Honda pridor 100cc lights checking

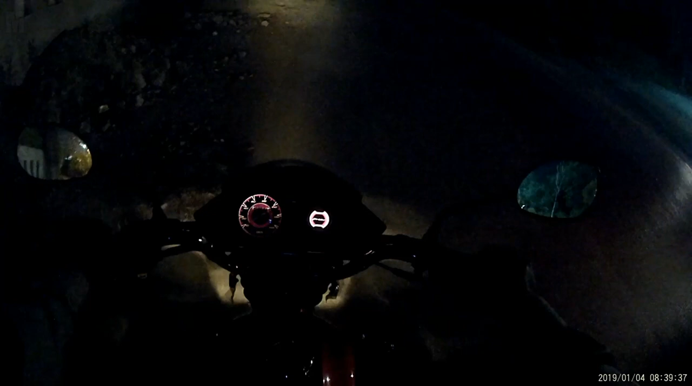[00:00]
السلام علیکم پریڈر ہنڈرڈ کی لائٹ چیک کرتے ہیں کہ نائٹ میں اس کا کیسا ویو ہے ظاہر ہے یہ ڈائریکٹ بیٹری کے ساتھ تو نہیں ہے
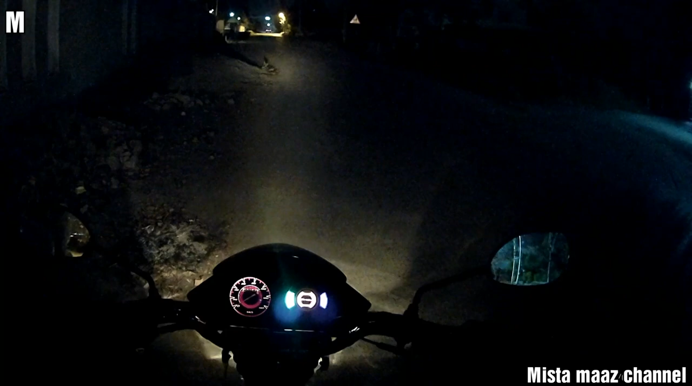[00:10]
لیکن اس کا ویو چیک کرتے ہیں کہ رات میں اس کی جو ہیڈ لائٹ ہے اس کی کارکردگی کیسی ہے یہ ذرا چیک کرتے ہیں
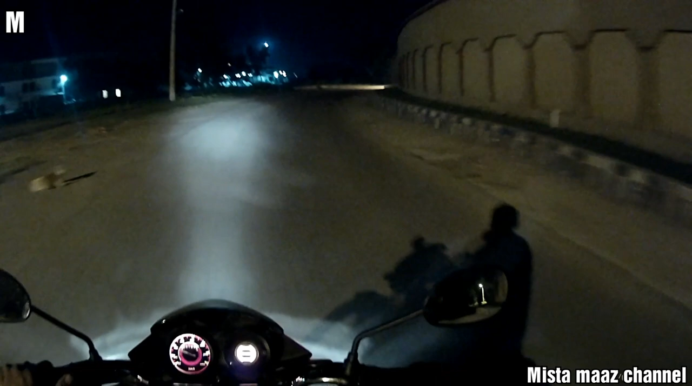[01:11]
اور یہ اس کی فل لائٹ ہے ابھی یہاں پر تو روشنی بہت زیادہ ہے تو کچھ زیادہ وہ سمجھ نہیں آرہی ہے ہاں البتہ اگر اب اس لائٹ کو آف کر دیں پھر پتہ چلے گا یہ تو مطلب روشنی ہے اس لائٹ کی